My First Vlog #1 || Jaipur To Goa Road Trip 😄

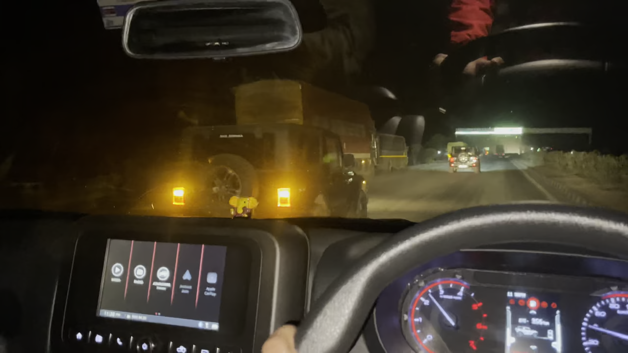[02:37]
रहा है वागे राजवीर भाई है अगे निकलती है ना